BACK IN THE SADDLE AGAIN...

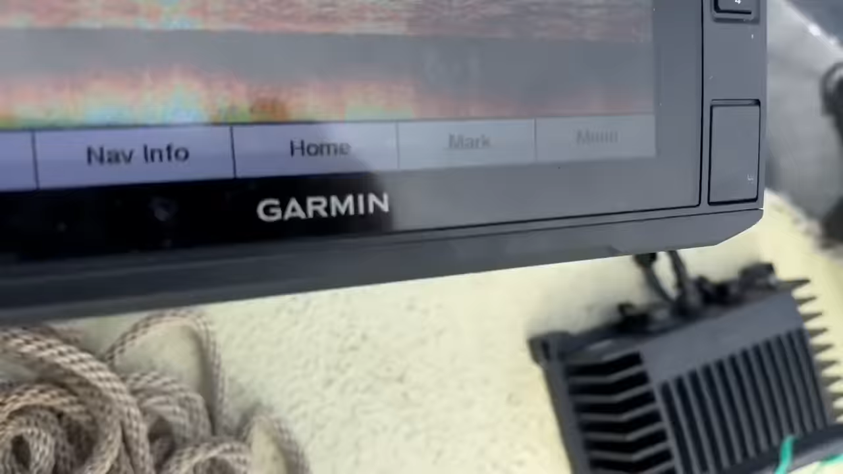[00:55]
There's some bait down there. There's some bait down there, so. Won't be long.